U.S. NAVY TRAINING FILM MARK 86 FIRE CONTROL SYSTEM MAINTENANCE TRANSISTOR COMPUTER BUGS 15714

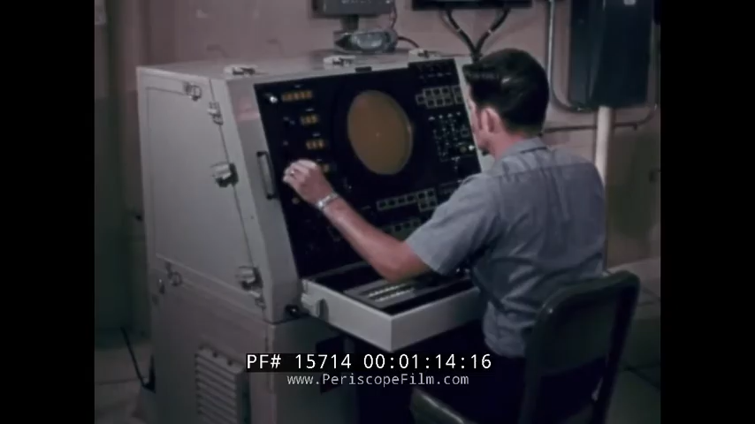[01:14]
We'll look at different situations to suggest what's available to back you up.
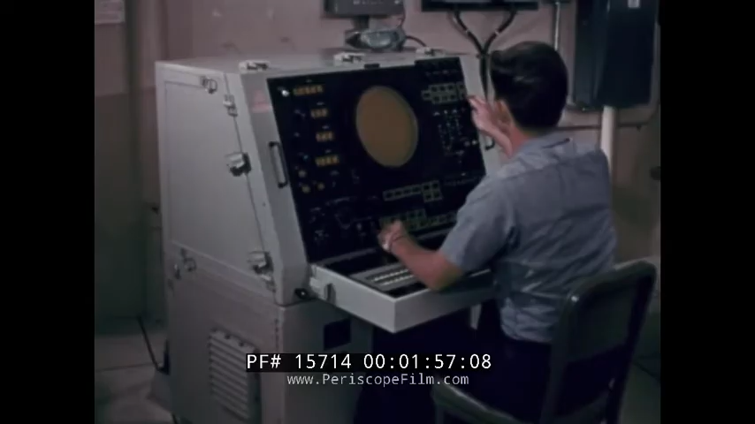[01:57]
and so they're an important troubleshooting resource.
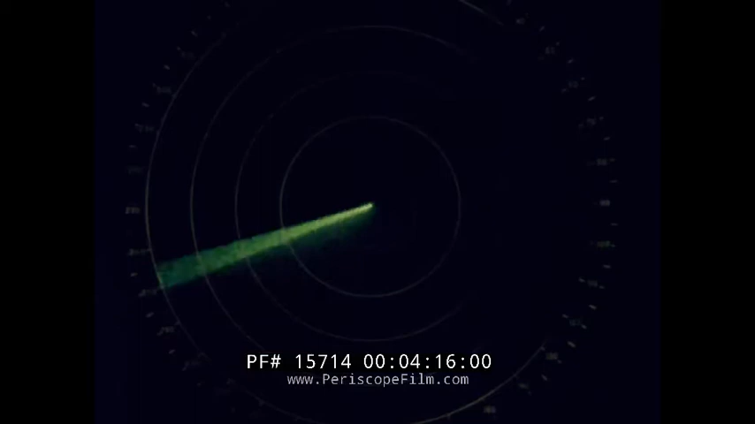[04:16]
And PPI display is normal. That's the payoff.
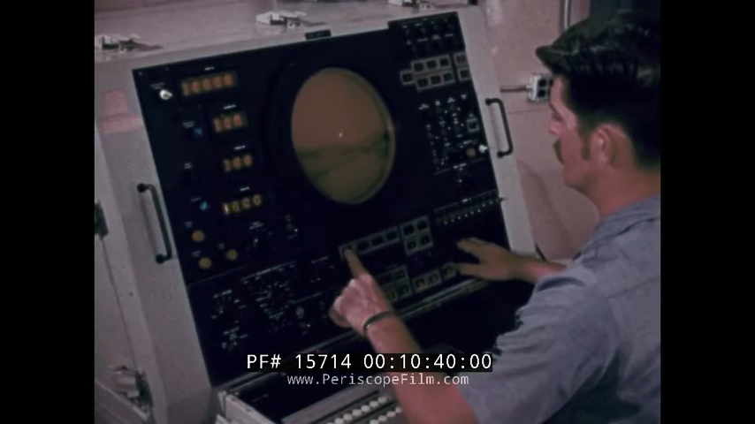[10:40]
For example, the operator notices that the track symbol or hook motion for the track while scan acquisition channel in use is erratic.
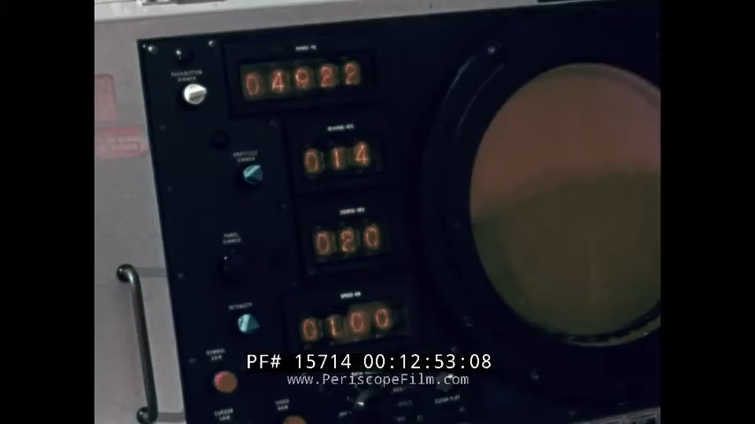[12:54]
The maintenance tape recycles the program selected as long as necessary until the operator is sure he has obtained all the information available with that program.